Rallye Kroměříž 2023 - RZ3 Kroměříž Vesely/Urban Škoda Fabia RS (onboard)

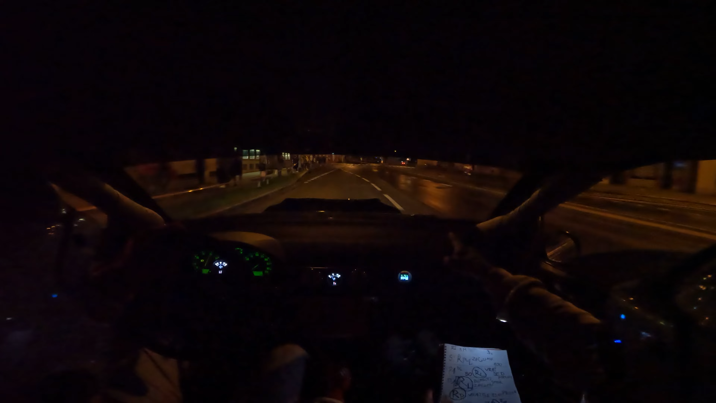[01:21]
80. Za gumu, jo. Jeď. Tak, krásně. Vrať se do pruhu. Retarder za gumu. Retarder za gumu. Už to chytá se. Cítíš to? Asi jo. Tak. Asi dobrý, dobrý. Jeď. Protáhni, protáhni ju pičo. Dobrý, tady to bude klouzet jako kundel. Jo, tady je dobrý. Grip, grip. Tak, tak. Pomalu, pomalu, dobrý. Klouže, klouže, klouže. A grip, grip, grip. Vole, dámej. Za gumu vůbec nevím. Vůbec nevím. Úplně nevím. Jeď, jeď, jeď. Furga. Leva dva dlouhá bude.
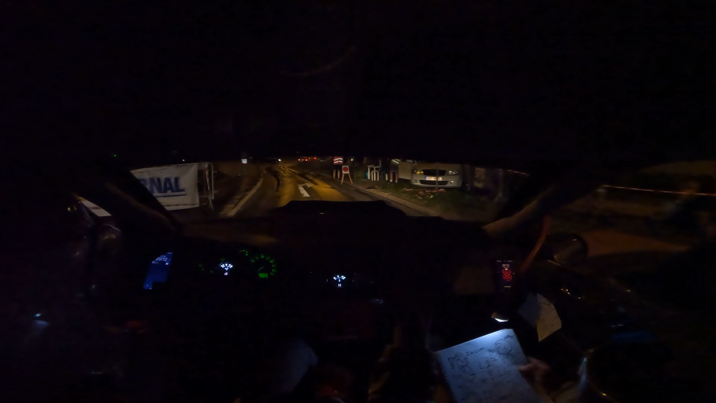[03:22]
Jsem to říkal, vole. Kam jedeš? Couvej, vole. Ne. Má se to jednáměstím dvakrát, že? Dvakrát se to má jednáměstím. Děbile. Achu. Vlady dvakrát náměstím. Dík.